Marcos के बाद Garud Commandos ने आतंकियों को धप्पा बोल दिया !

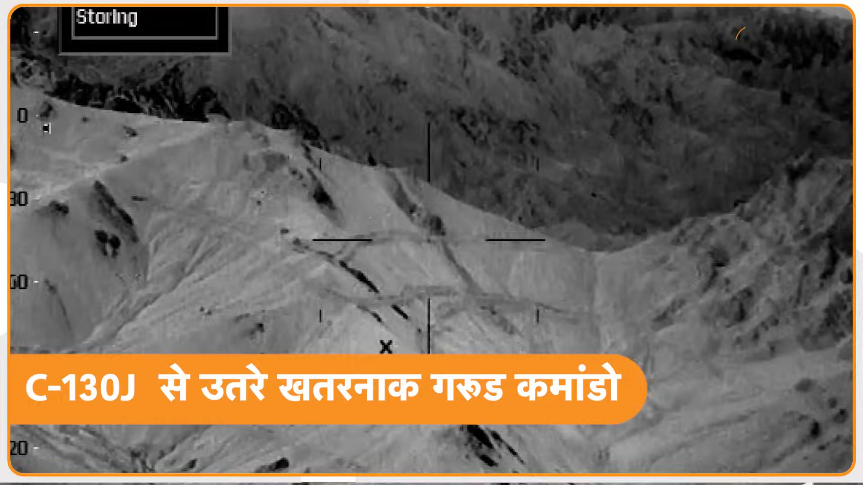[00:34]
अहम है यही वज़ा है कि भारती वायुसेना और थलसेना दोनों ही यहां अपनी मौजूदगी को पुखता किये हुए है
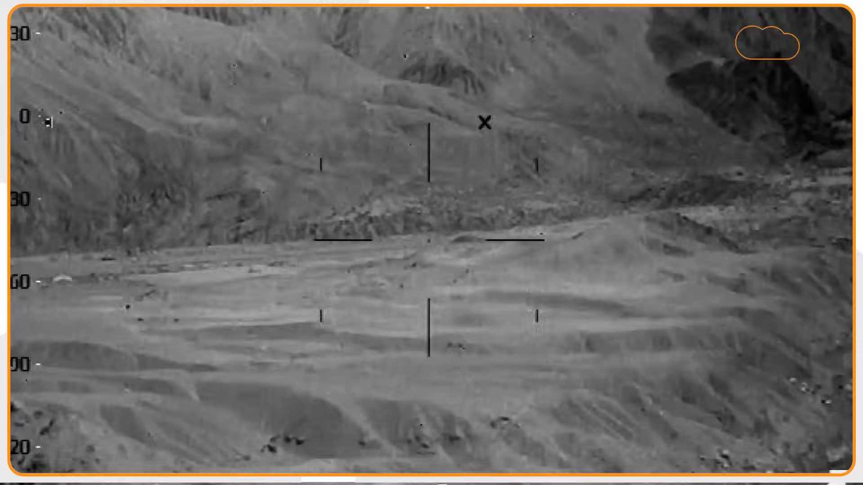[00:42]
हाली में भारती वायुसेना ने यहां पर एक बड़ा कारनामा किया है वायुसेना ने यहां पर रात के समय करगिल